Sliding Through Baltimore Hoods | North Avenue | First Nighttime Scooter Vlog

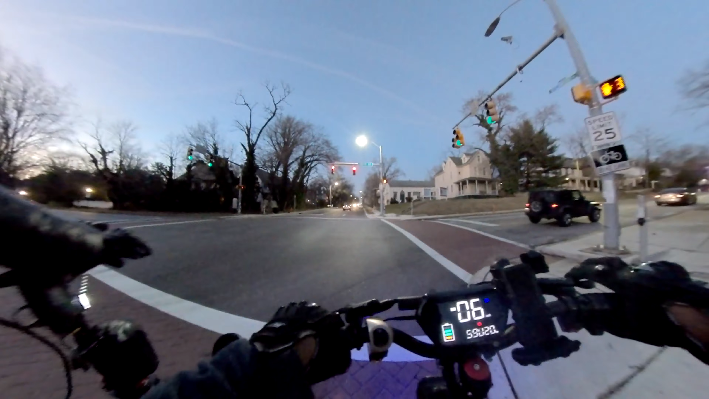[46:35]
Can you see all the crosswalk in the middle? Look up.